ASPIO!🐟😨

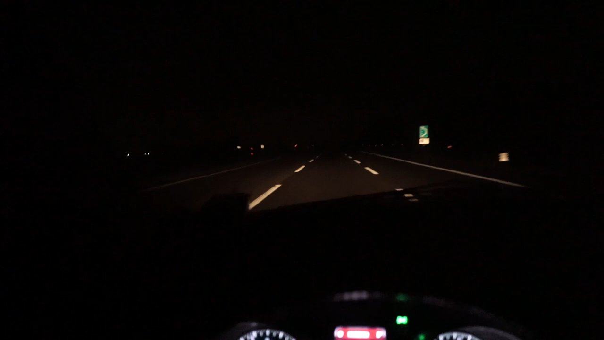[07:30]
La strada manca 1 ora e 5 minuti, sembra il rettilineo del Mugello tutto dritto, vuoto, libero, è uno spettacolo. E niente, il mio Eurobeat che mi accompagna come sempre, soprattutto a questi orari qua. Speriamo di aver presto, che non vedo l'ora di vedere il posto e di iniziare a tirare un po' le mie esche, perché sono fermo da un po'.
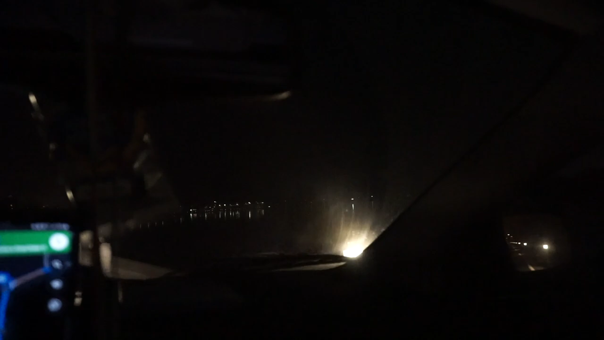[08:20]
Stupendo, sto passando in mezzo ai due laghi. Bellissimo.